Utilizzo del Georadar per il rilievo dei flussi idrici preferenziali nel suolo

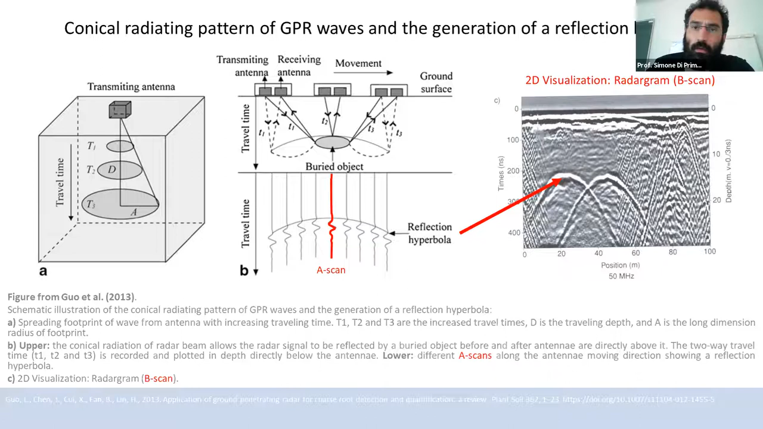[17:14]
Per la mia applicazione ho utilizzato un'antenna di 900 MHz che mi permette di arrivare ad una risoluzione del centimetro per una profondità esplorata di un metro. Quindi, ad esempio, qui vediamo come è possibile osservare, per così dire, o rilevare dei riflettori, dei target, che sono delle radici che visualizziamo mediante delle iperbole. Poi queste iperbole possono essere elaborate mediante dei algoritmi di migrazione per far ritornare questa informazione alla sorgente e quindi al punto effettivamente in cui si posiziona il target nel suolo. Non mi dilungo sulla processazione dei dati perché è estremamente complicata,